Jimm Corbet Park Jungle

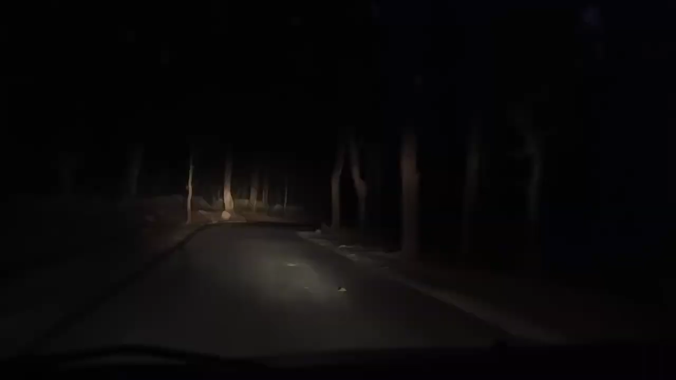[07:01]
ये देखिए रात का नज़ारा जिम कॉर्बेट पार्क और जानवरों का पूरा यार, वो कैसा खतरा कैसे कैसे टहल रहे थे दोनों यार, वो भी ये लोकल के हैं, वो तो तैयारी कर क्यों रहे हैं, वो 4 साल के लिए तो भागम भागी हो रही है।